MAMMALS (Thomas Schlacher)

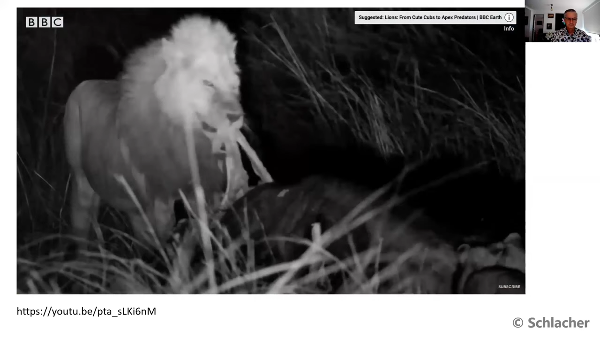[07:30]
When the night filming crew arrived on the scene of the buffalo kill found earlier, the lion pride male had shown up. He's the only mature male in the group. He's about 7 years old and has been fitted with a radio collar by the Zambian carnivore program. He's a big cat, probably over 200 kilos.
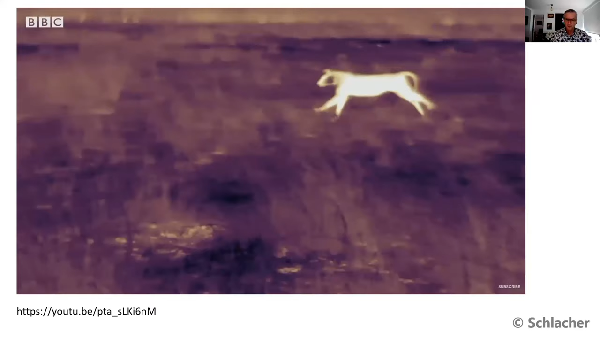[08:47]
suddenly, the pride male catches one of the hyenas off guard and stamps his authority in brutal fashion.